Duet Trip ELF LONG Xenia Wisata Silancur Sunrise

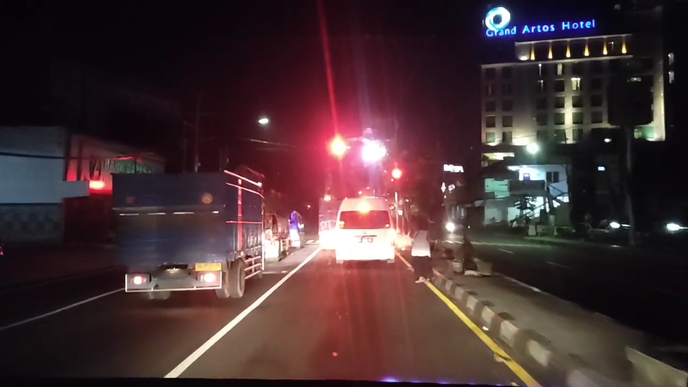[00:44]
Pagi dini hari ini. Kebetulan sekarang jam 3:30 pagi. Alhamdulillah saya sampai di mana ini? Di Magelang.
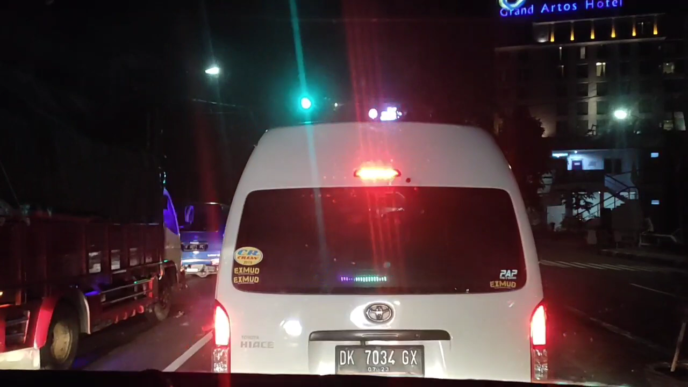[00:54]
Di depan New Armada ya. Grand Artos Hotel.